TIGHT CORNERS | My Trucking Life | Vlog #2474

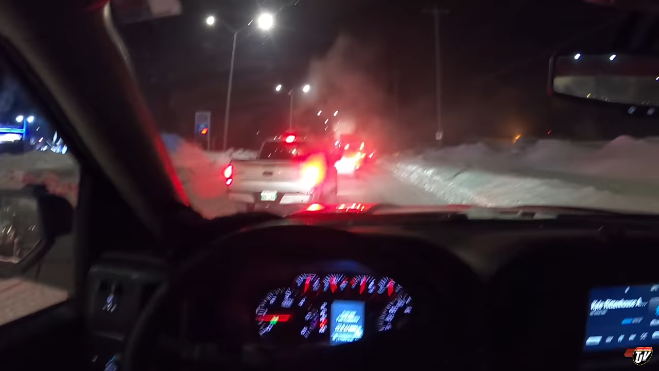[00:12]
good morning everybody it's Wednesday the cleanup crews here in town are a little bit behind schedule again I think because everyone's on their way to work and they're still out here blocking the streets and there's no way to get around them this time so I guess we're just gonna wait it's a cold one today minus 30 so what they're doing up ahead here is they're taking all the snow off of the median here that's blocking people's or impeding people's view of